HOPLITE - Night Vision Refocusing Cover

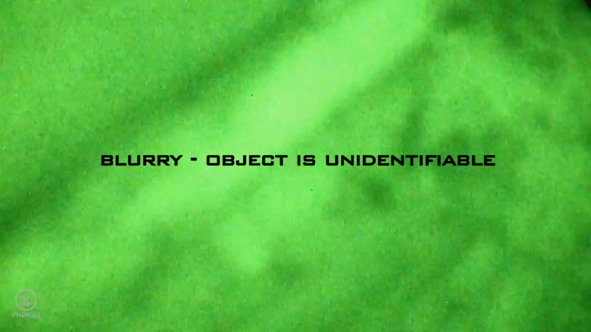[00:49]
The Hoplite replaces that with instant,
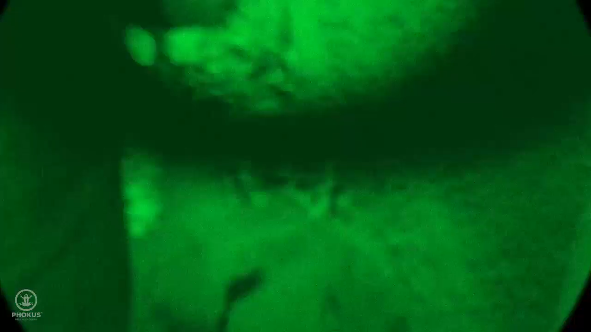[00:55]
accurate transitioning and 20-20 visual sharpness in the 1 to 5 foot sweet spot with no need to come off your weapon.
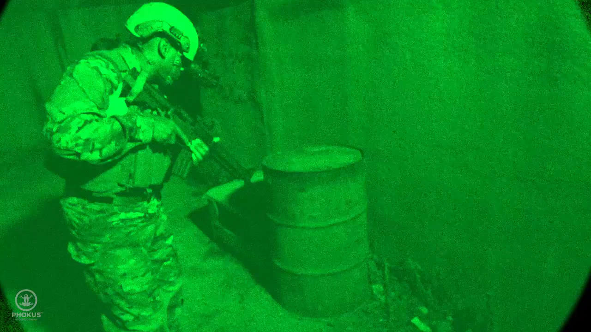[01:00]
Your mission determines the aperture size you need with three sizes to choose from.